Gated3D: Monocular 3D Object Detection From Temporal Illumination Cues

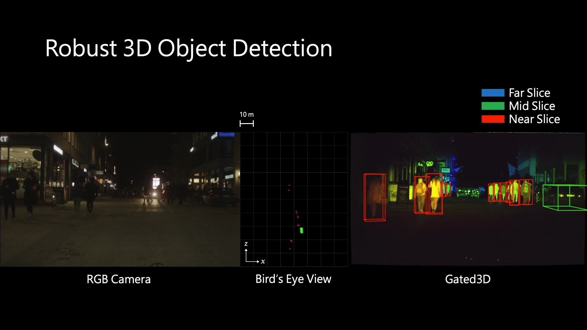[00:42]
In contrast, the high resolution of gated imagers allow for robust object detection at long distances and in challenging environments.